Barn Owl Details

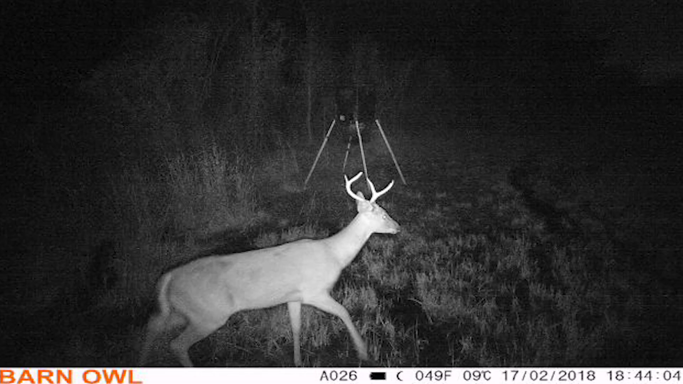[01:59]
infrared flash night photos will be black and white only.